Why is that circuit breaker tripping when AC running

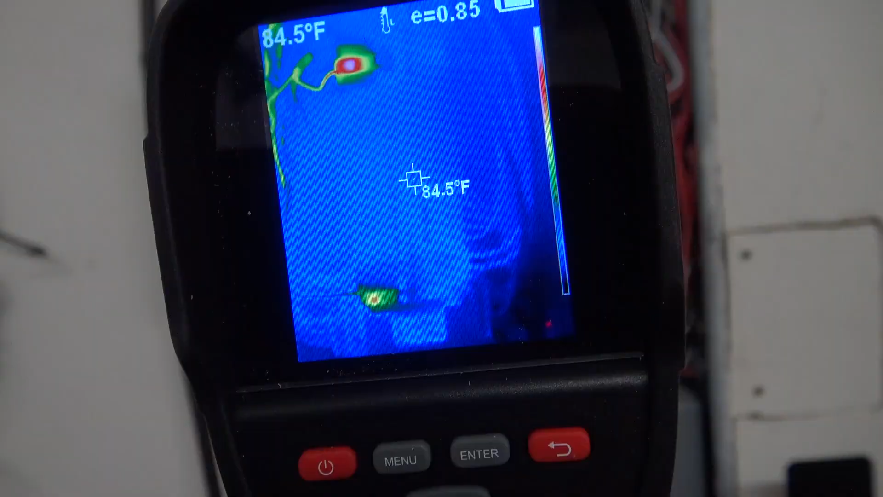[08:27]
On screen: spot 84.5°F
and indeed if we look at the thermal
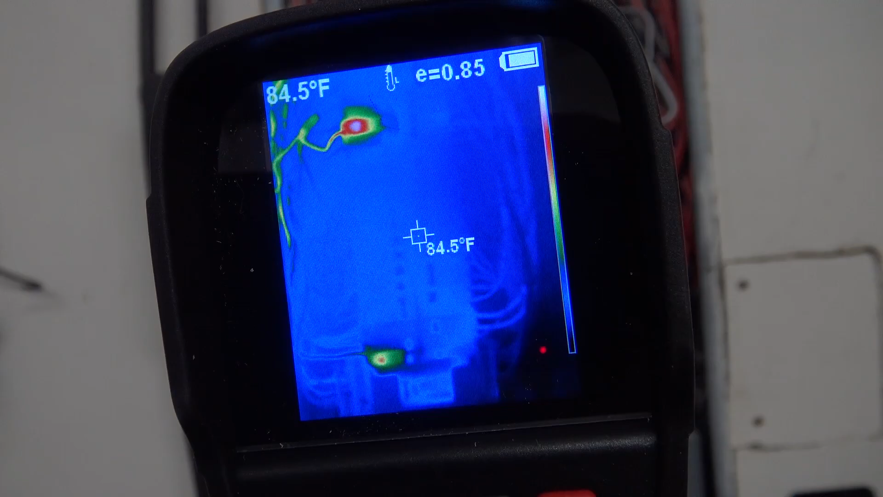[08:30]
On screen: spot 84.5°F
imaging camera the only breakers that are warm are the ones that are got current being drawn through them one of them is
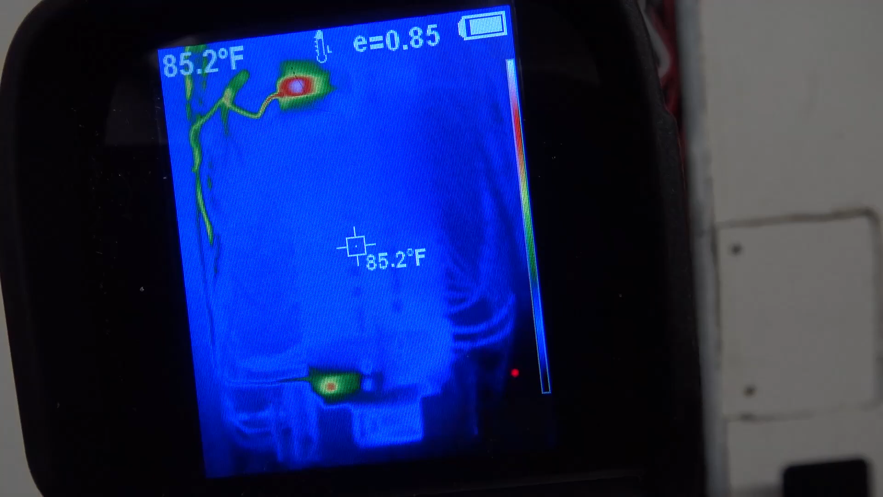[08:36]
On screen: spot 85.2°F
the this one down here which is the blower motor for the HVAC system even the other side is not warm
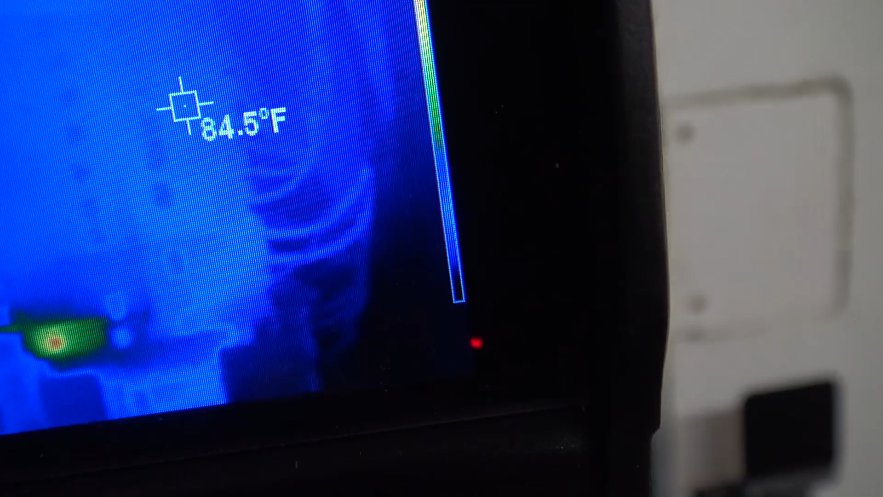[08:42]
On screen: spot 84.5°F
right this is a 60 amp circuit and the other one of course is this one here this breaker
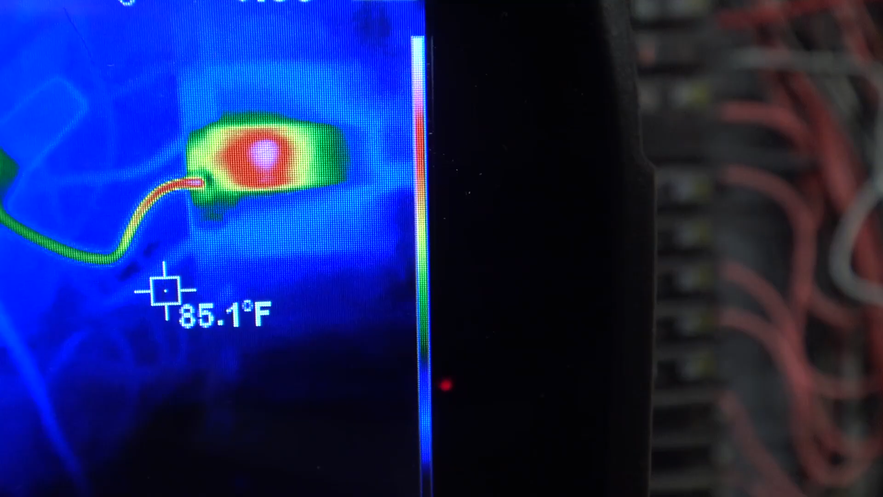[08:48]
On screen: spot 85.1°F
is the one that's hot and you can see the wire that's the wire that's going to the air conditioner it's a bit
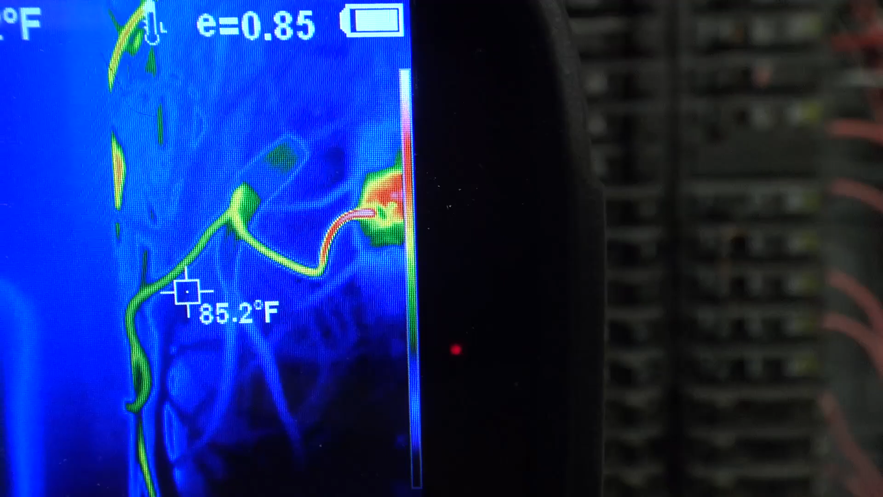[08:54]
On screen: spot 85.2°F
but it's not super hot but it's certainly warmer than the environment that's for sure you can see it
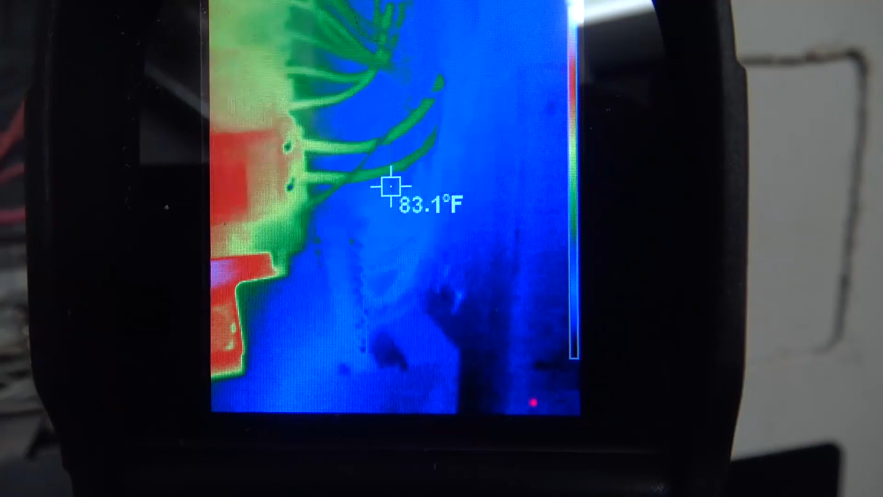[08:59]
On screen: spot 83.1°F
if we look down the neutrals now the neutrals are warm
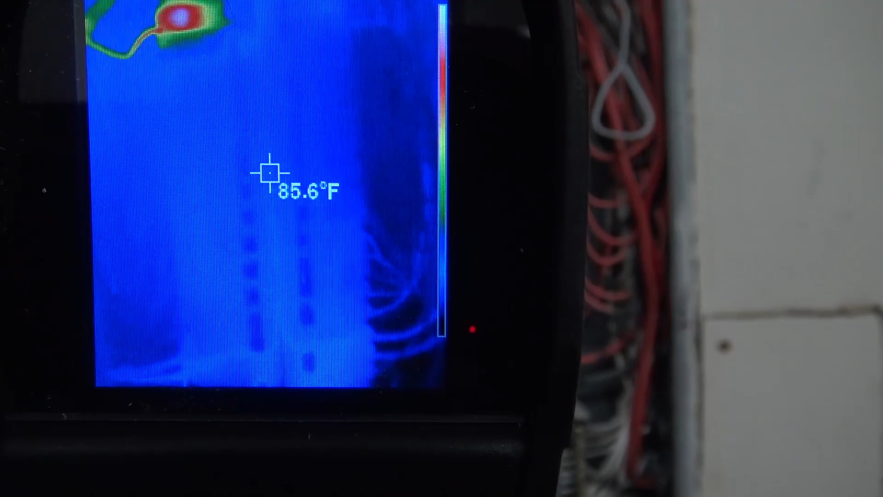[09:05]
On screen: spot 85.6°F
everything else is dead stone cold in here